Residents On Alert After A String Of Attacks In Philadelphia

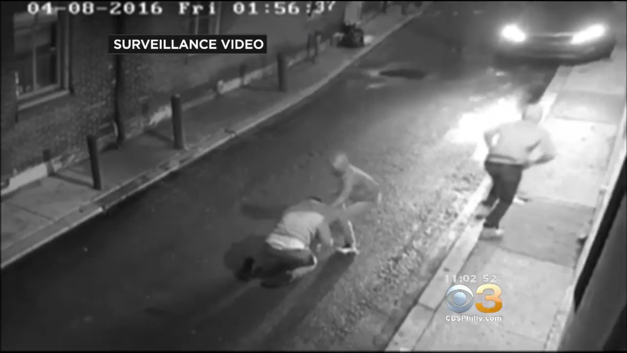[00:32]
GLIMPSES OF CRIMES IN PROGRESS LIKE THIS JUST RELEASED VIDEO OF A VIOLENT ROBBERY IN OLD CITY ON APRIL 8TH OR THIS SURVEILLANCE FROM AN ATTEMPTED RAPE A WEEK AGO IN SOUTH PHILLY.